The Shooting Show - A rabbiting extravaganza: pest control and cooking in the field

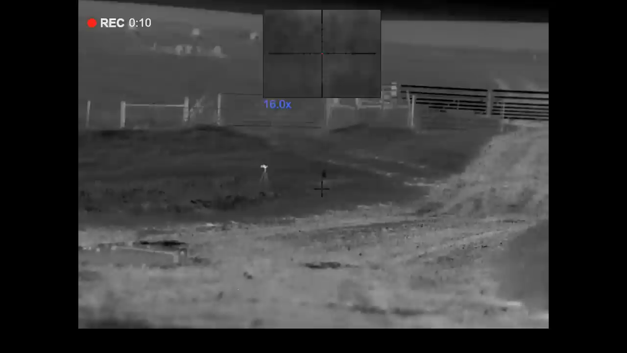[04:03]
But it doesn't really help a lot, so I'll try and get out in the morning and get a bit of footage as well, just to overlay over this. Anyway, let's go out and find a few bunnies.
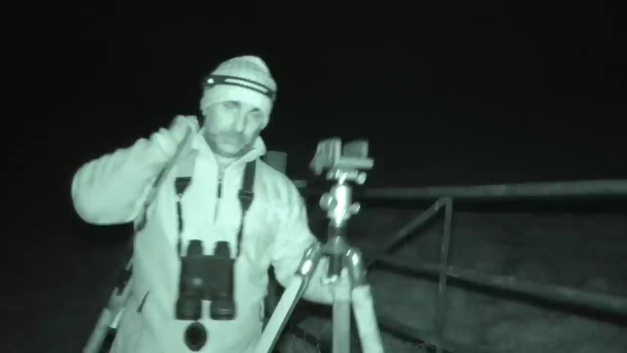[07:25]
Right, a couple more added to the bag. So I think we're up to
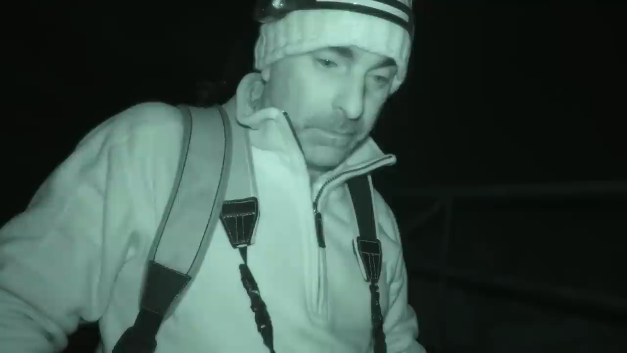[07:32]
five now, I think. So not too bad a start.
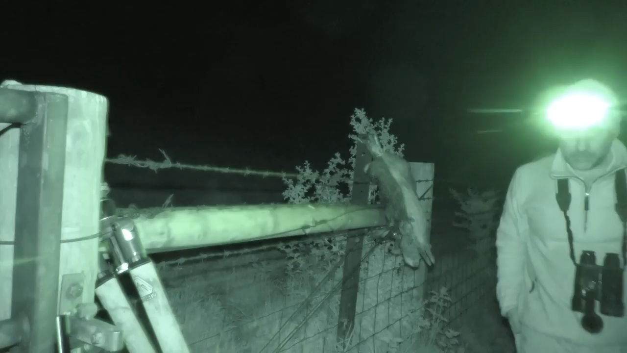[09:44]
So if you're not familiar with exactly what the Pulsar Duo rifle scope actually is, well,
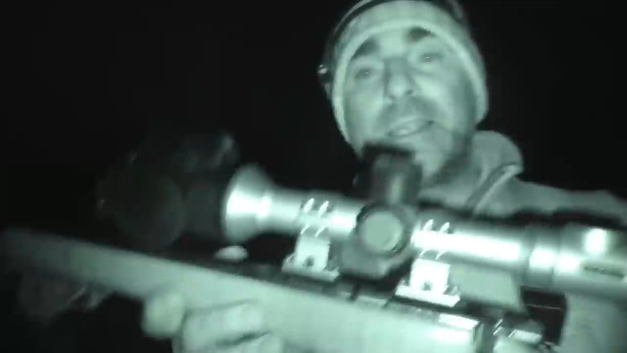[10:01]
essentially it is a thermal rifle scope, and it also incorporates this little box on the top here which houses a little digital colour camera.
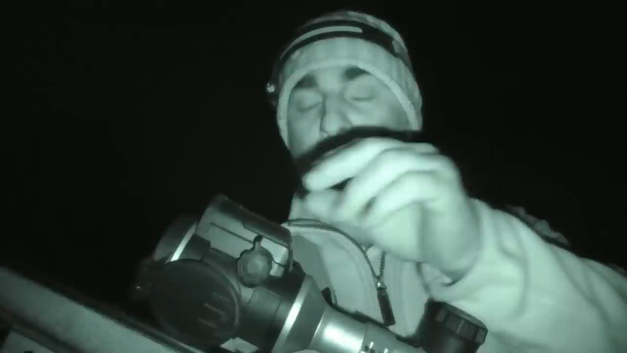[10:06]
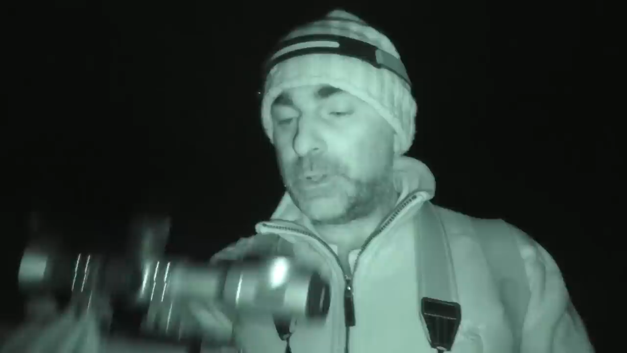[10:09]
So you can actually use it as standard thermal rifle scope, or you can use it as a colour day image. So you can also combine the two. So you could have in the picture-in-picture box, you could have thermal,
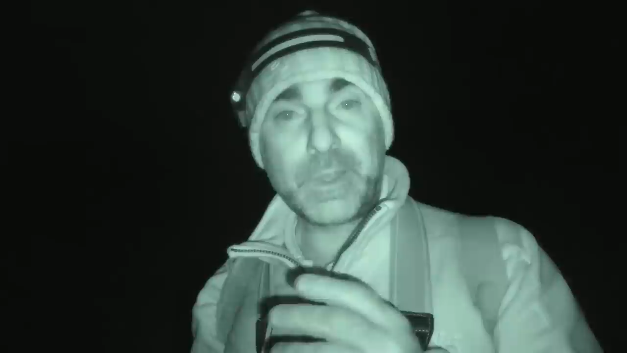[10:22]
and in the main screen, you could have colour, or vice versa. So essentially, it gives you the best of both worlds. It gives you kind of like a, not a, a standard optic, but it's a digital image of one, a bit like the C50. So you've got that colour picture. In fact, it's much the same sort of technology, I'd imagine. Gives you a very similar image quality. So you've got that, and then you've got the thermal capabilities as well.
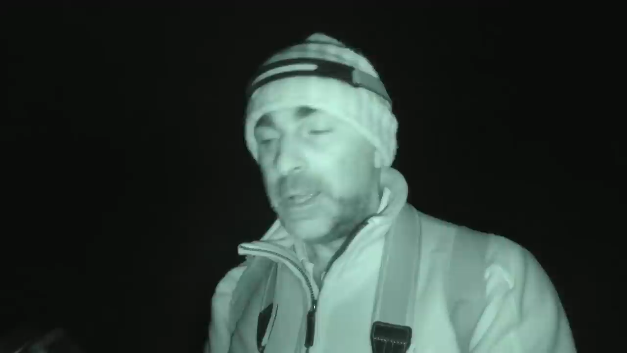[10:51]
So it's an ideal sort of scope for deer stalkers and that, that maybe want to assess a trophy buck in colour or something, and then also have the advantage of being able to put, pick deer out in woodland and stuff using the thermal. But of course you can use it for absolutely anything, foxing, rabbiting, whatever you like, ratting.
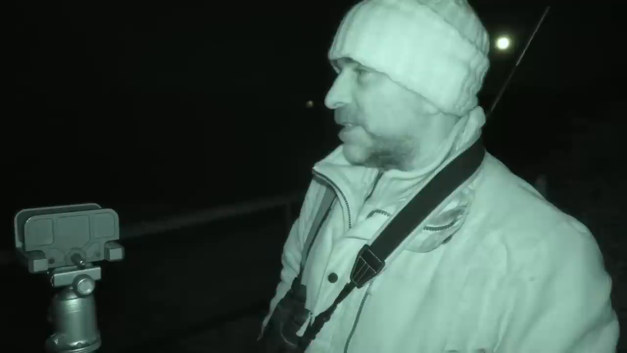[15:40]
They were about, there was a couple there, one was about 40 yards, and then one was 67, I think it was. And I think actually two were about 67, 70 metres. So, right, hop over and get them.
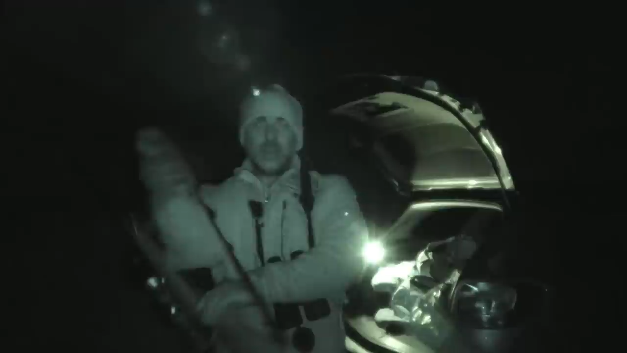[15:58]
Right, well, that's another eight added to the bag there.
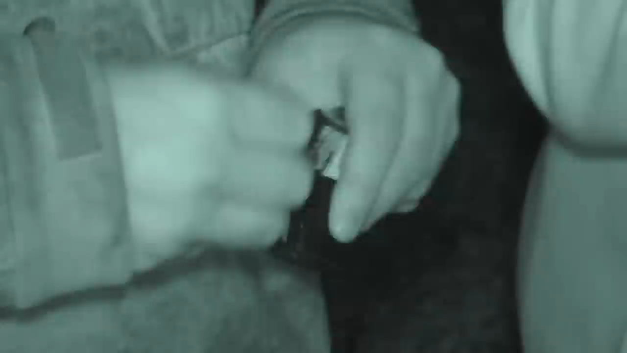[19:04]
Leon's had that many shots, we'll have to reload the mag. We've only got one rabbit. A few misses.